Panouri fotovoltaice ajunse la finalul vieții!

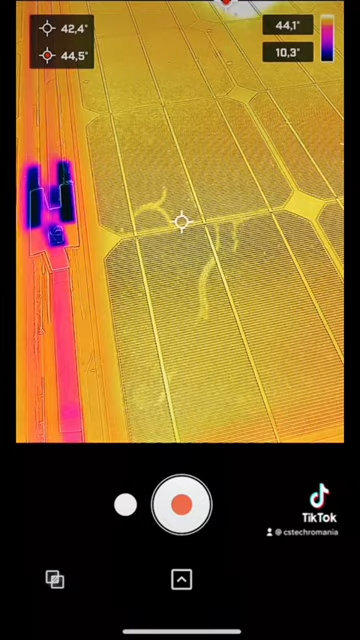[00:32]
Cu cât se încălzesc mai mult, cu atât pot să apară mai multe probleme. Deci, dacă aveți panouri fotovoltaice și prezintă astfel de microfisuri, recomandarea mea este să le înlocuiți.